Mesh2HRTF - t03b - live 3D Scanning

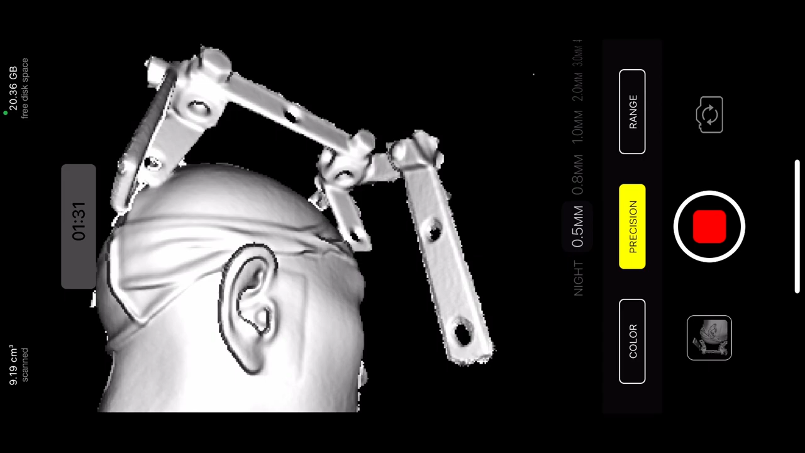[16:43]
but it shouldn't disturb it too much. So now again, I'm trying to sample a lot of data in the tightest parts.
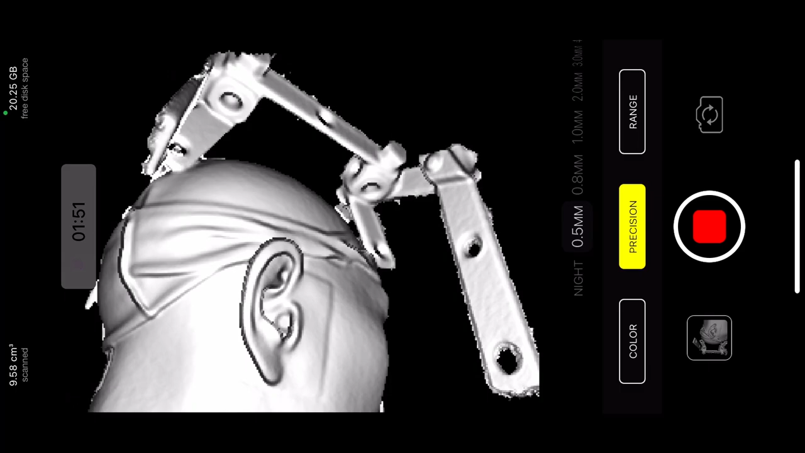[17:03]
I'm also going to rotate the sensor, so it gets a different pattern. If anything, it helps. Maybe it doesn't matter, but it doesn't hurt. But again, you see reference geometry and the ear,
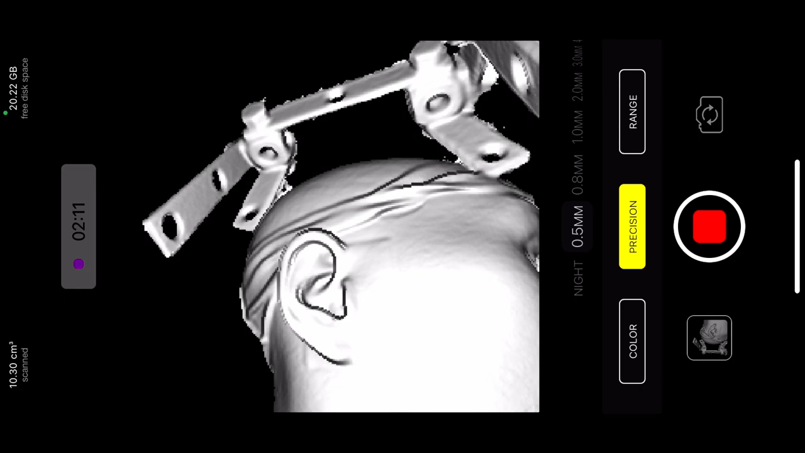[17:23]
not the shoulders and not other parts, which may be deforming as a human is breathing. The fact that my hand is shaking doesn't matter.
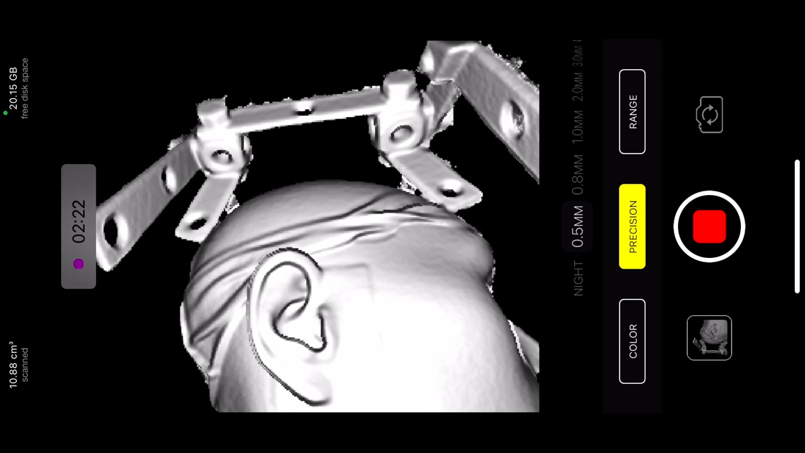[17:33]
So I hope we got enough data on the ear to have a reliable mesh. I will turn it around to make sure that we still got the bottom of the ear scanned well.
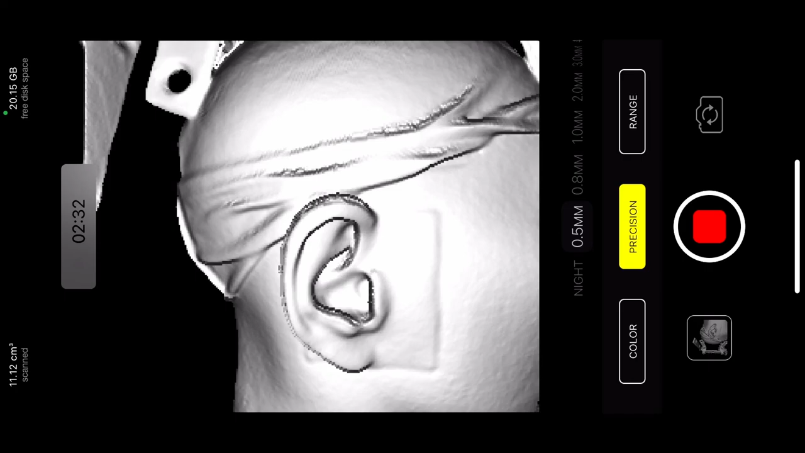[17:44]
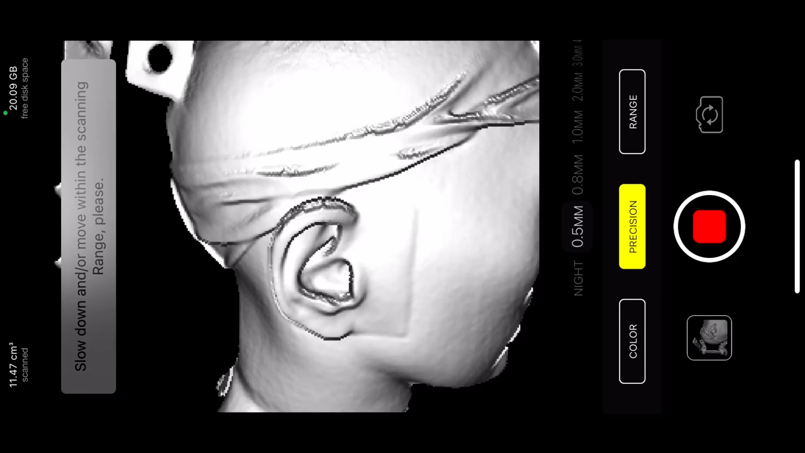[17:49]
Zooming out to get a bit of reference geometry, but hopefully it doesn't need it anymore.
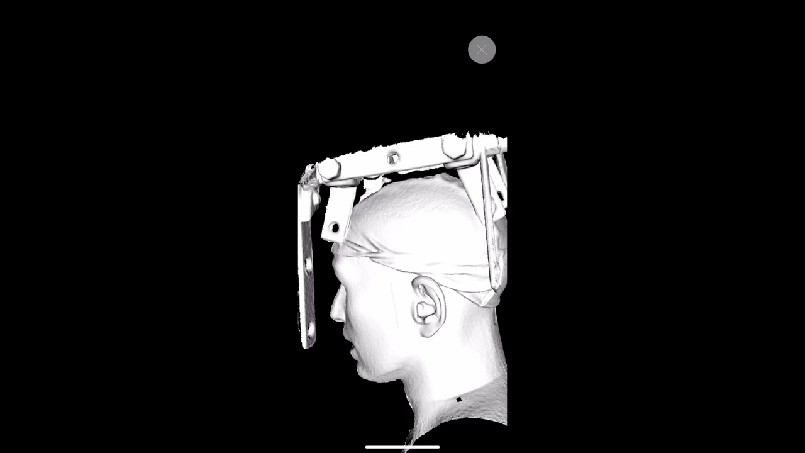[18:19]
I'm using iPhone 11 here, so just in case you're wondering.
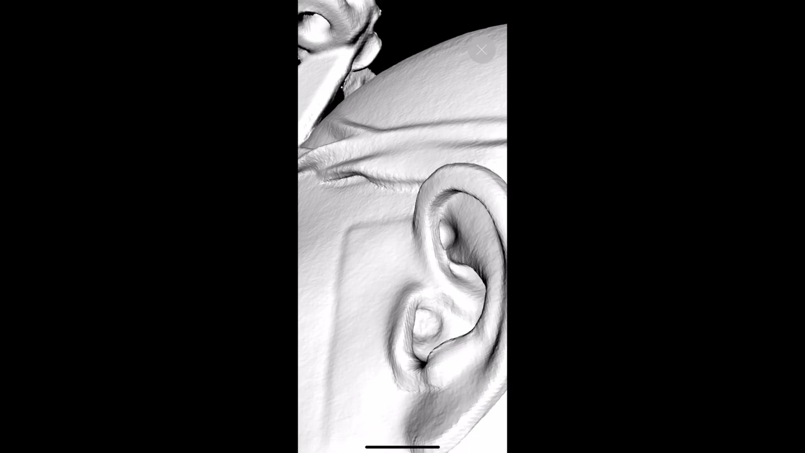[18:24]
And that's actually very good.
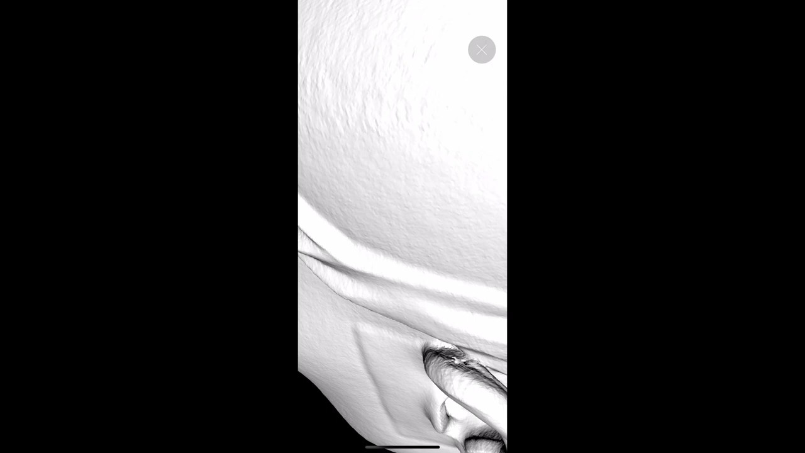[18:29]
There's a small trivial hole at the top, which can easily be fixed.
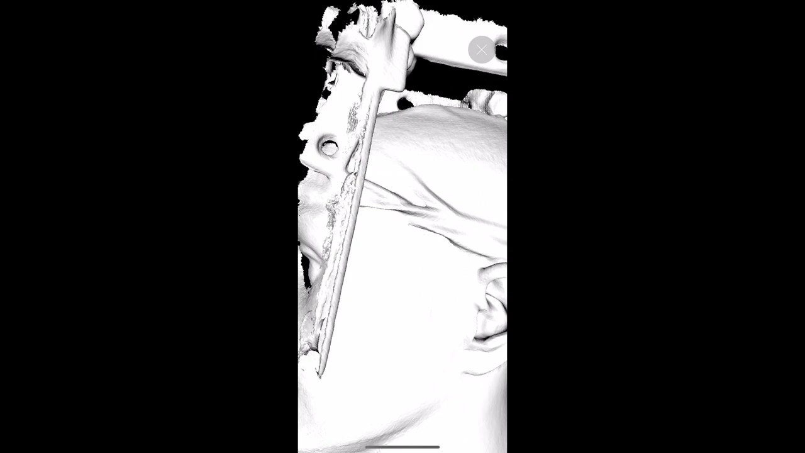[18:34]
The rest looks good. We have reference geometry to align for. I'm very happy with the scan.
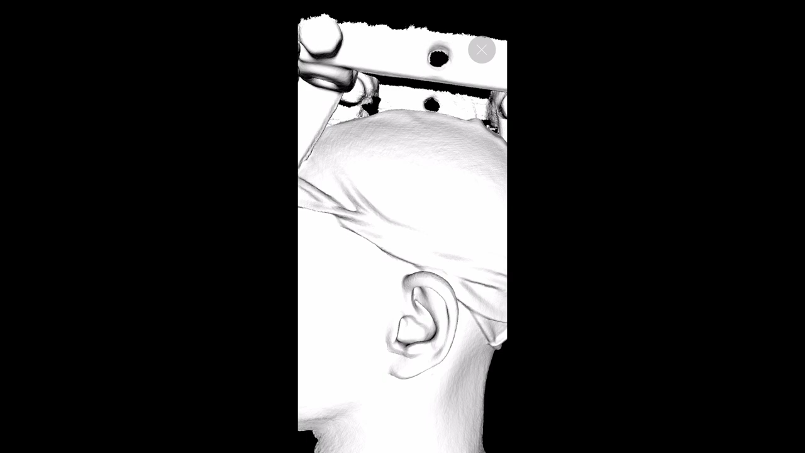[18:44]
And I'm going to quickly take a scan for the other ear as well, because I will use this data for the next step.
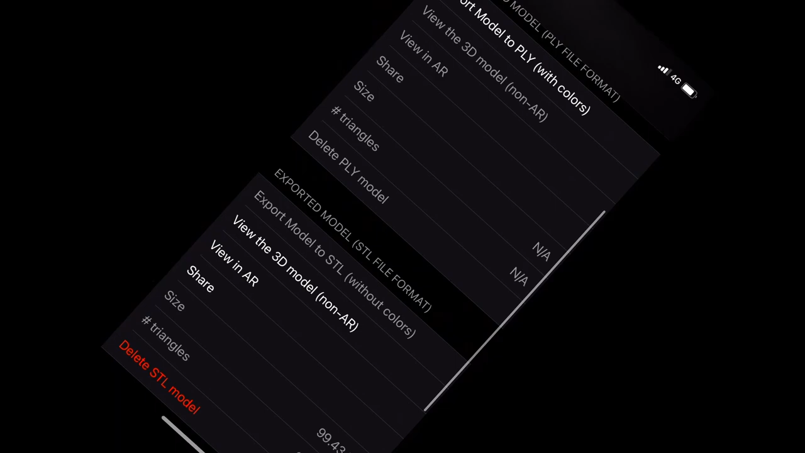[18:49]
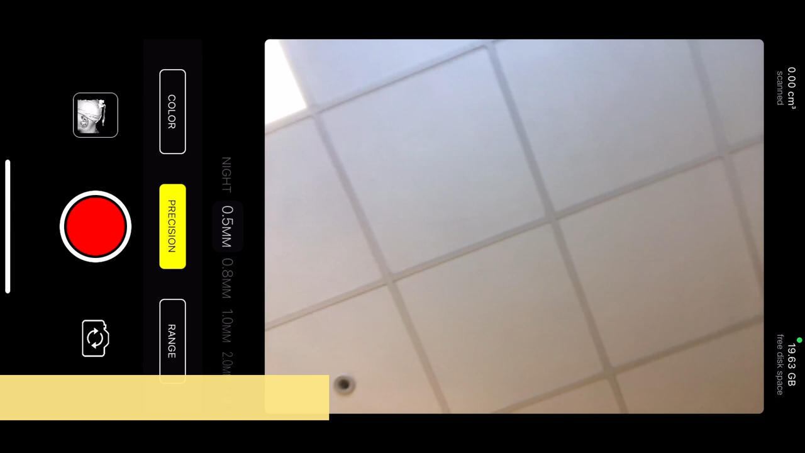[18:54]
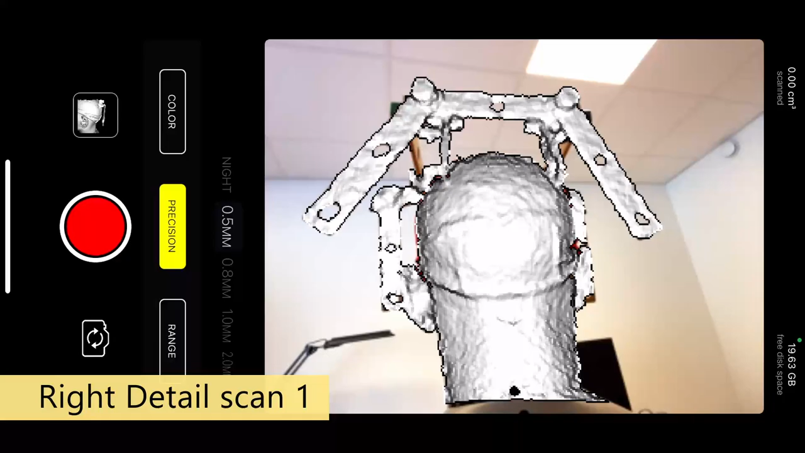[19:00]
So now I'm using the other hand. That's the only difference.
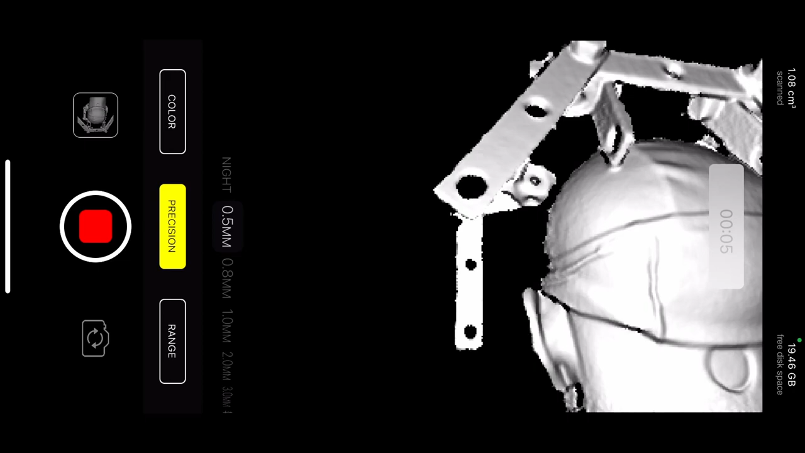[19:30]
The reason I don't want to take the other side is because as I will be scanning the others, or as I will not scan the other side almost at all,
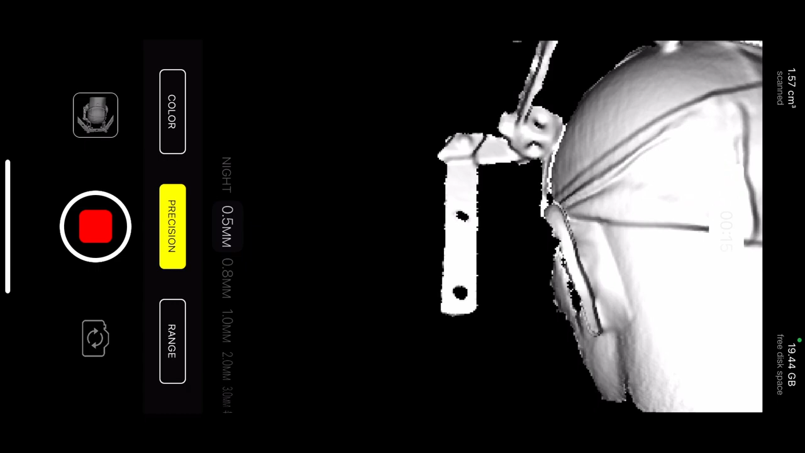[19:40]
the data on that side might actually only confuse the algorithms, which are going to align things. Interesting, something is jumping around.
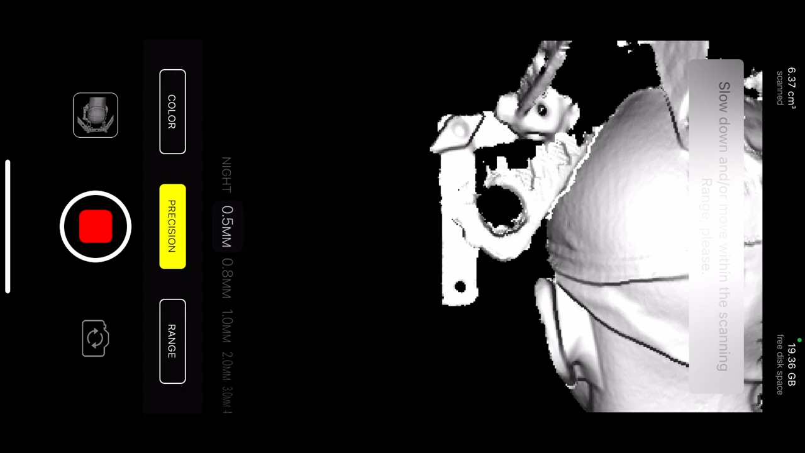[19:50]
And too close.
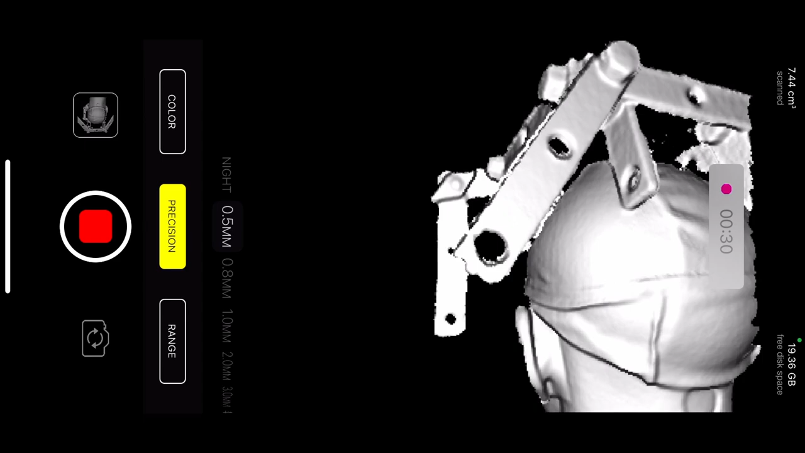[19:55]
I was too close to capture this reference geometry.
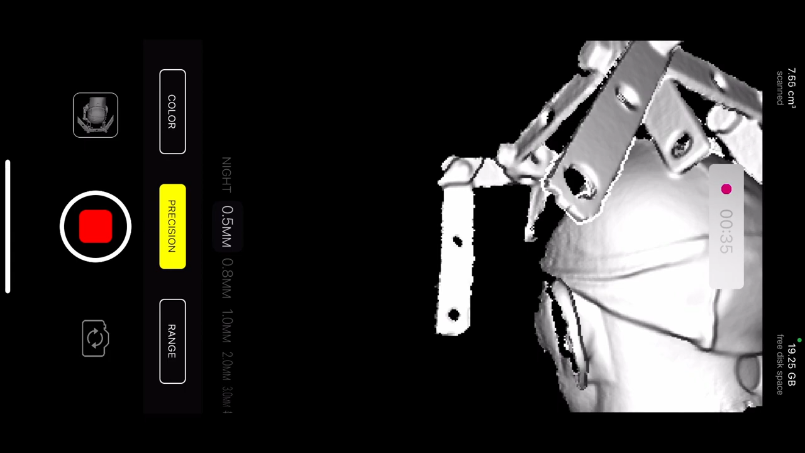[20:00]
Now I got a little bit further and it grabbed it. And now let's start rotating.
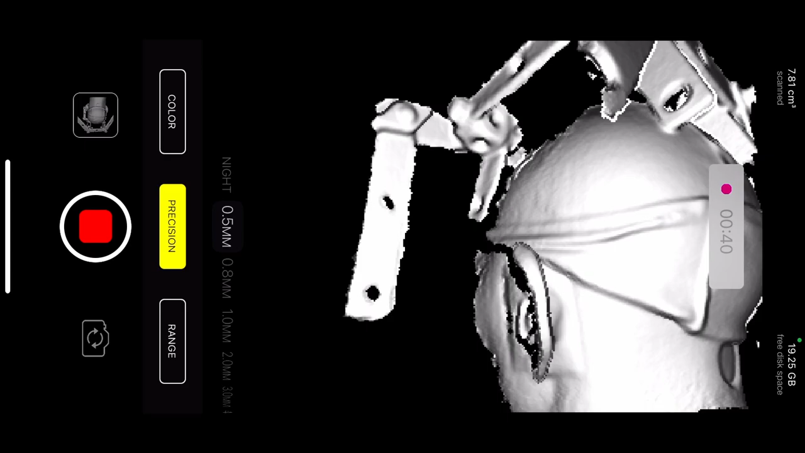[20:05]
Remember, you can always stop and sample more data.
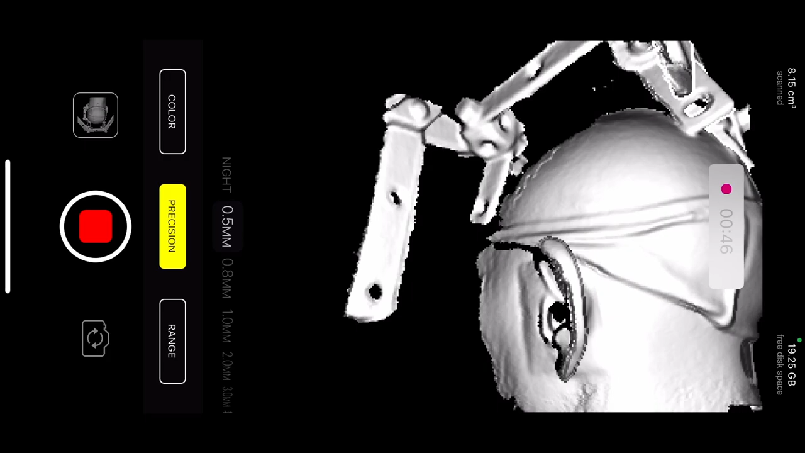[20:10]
It only improves the averaging because the sensor is noisy. If you're going to take just one frame and look at it, it's actually quite bad data.
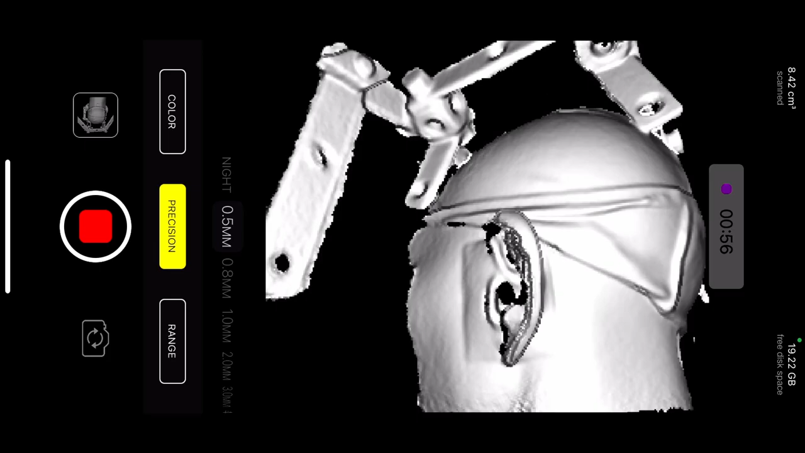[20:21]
But on average, it ends up being mostly correct.
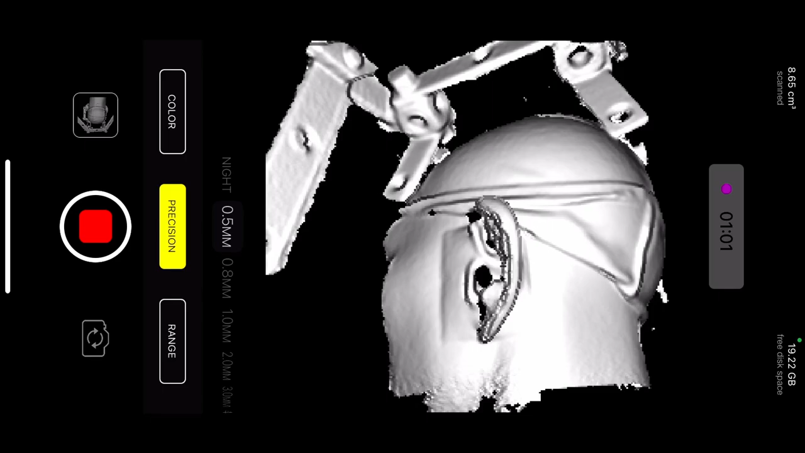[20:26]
And there are even research papers comparing the quality of
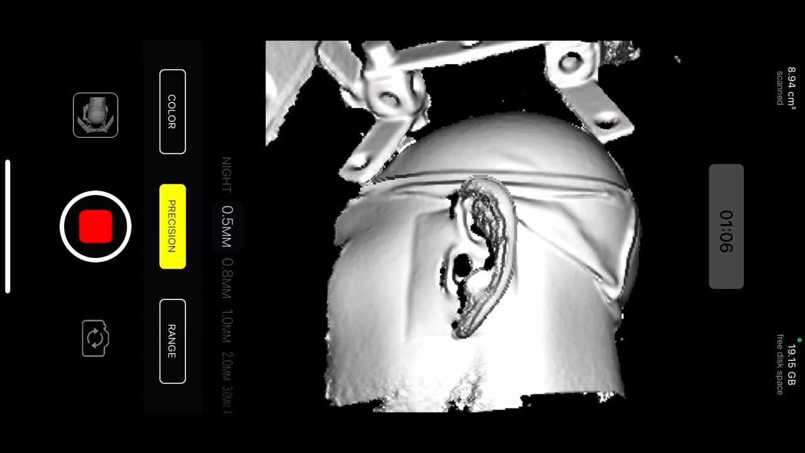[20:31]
the scan from this simple iPhone towards professional scanners,
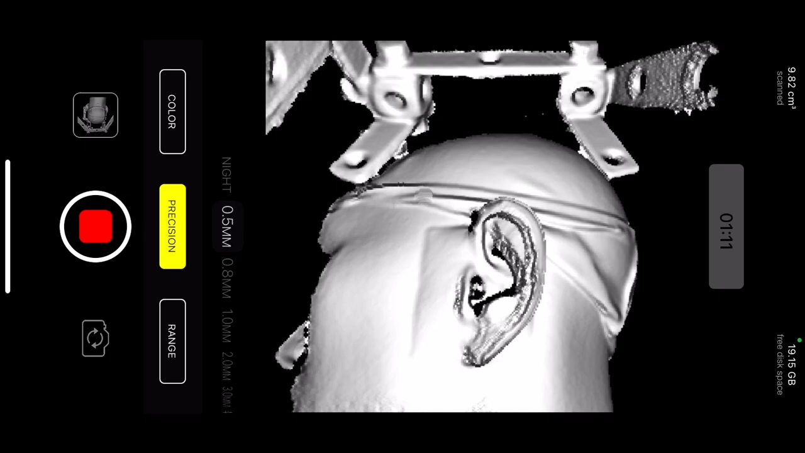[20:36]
which show that it's very much usable if the algorithm which actually does the stitching,
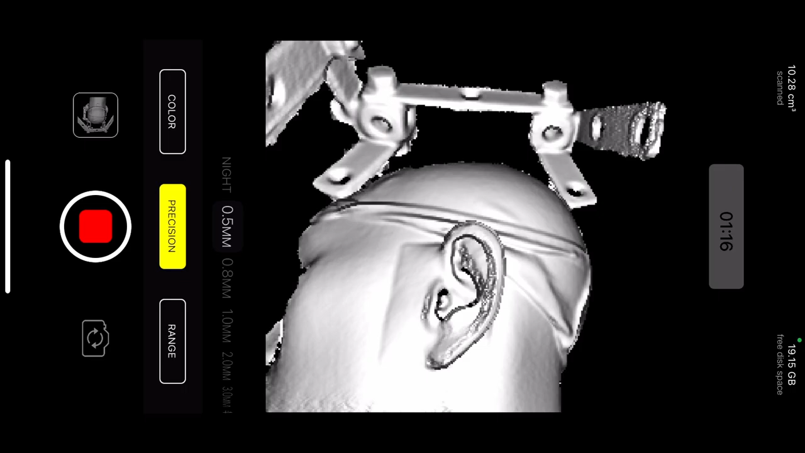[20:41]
meaning in this case, this app doesn't mess up.